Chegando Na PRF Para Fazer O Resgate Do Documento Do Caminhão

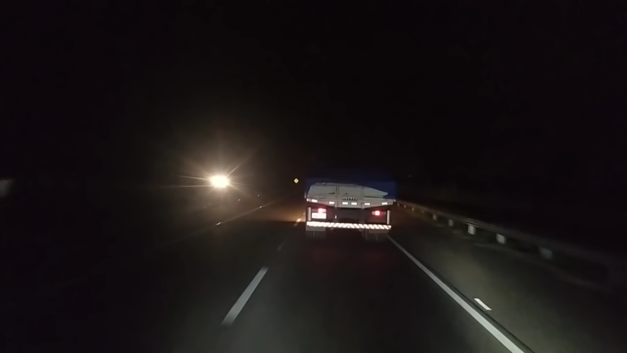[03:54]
Olha o Sandro aí, no Ategão. Coincidência. A gente saiu até na mesma hora lá de Rio Verde, né?
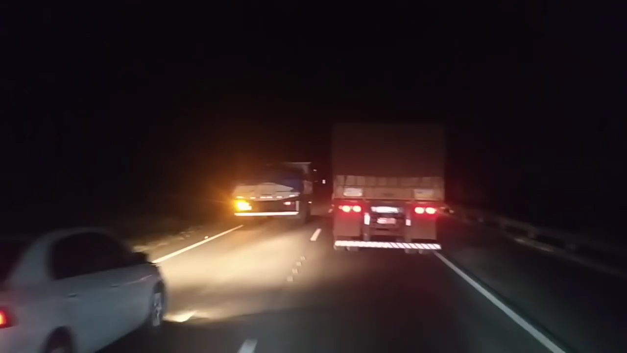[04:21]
Bora, Pé de Brex. E eu acho que é bem ali já a polícia, né? Acho que a polícia já é bem ali.
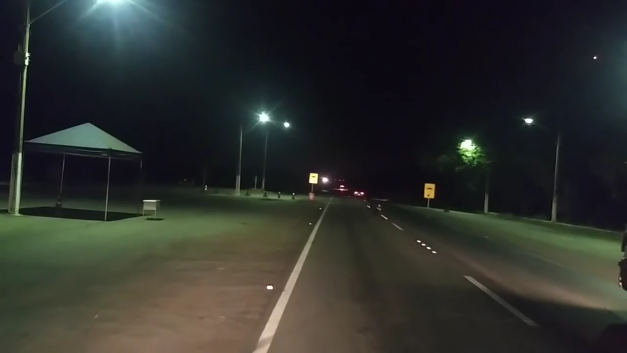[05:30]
E eu vou parar bem aqui.